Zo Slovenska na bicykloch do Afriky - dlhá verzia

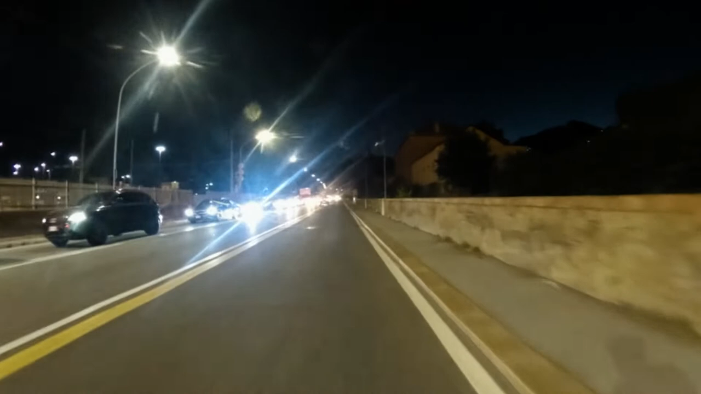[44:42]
Nedeľa, ty kokos. Takáto zápcha, akože, ja neviem. Ja som len hotový z toho. čo je.